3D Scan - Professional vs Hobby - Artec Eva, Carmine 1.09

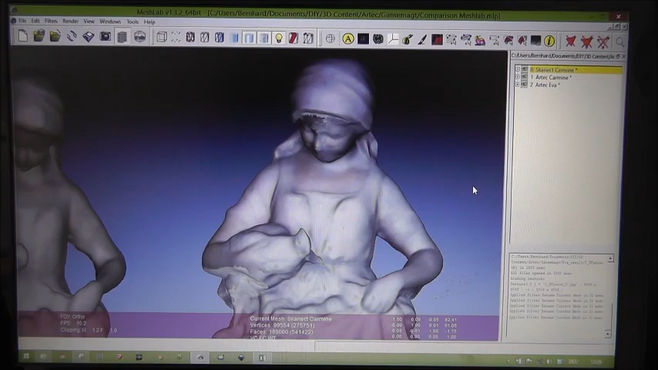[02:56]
Carmine with Artec Studio and Carmine with Artec EVA.
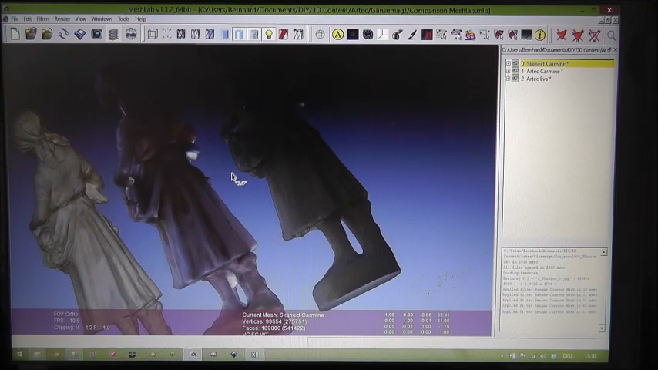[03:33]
That's the backside. Since I have no flashlight on the Carmine sensor, the backside is darker than
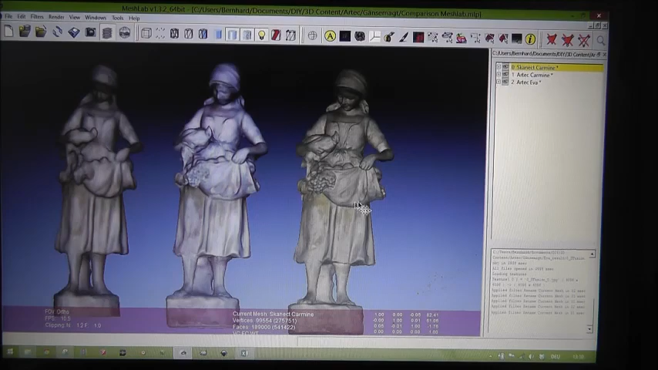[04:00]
Okay, and well, this is, yeah, this is the result.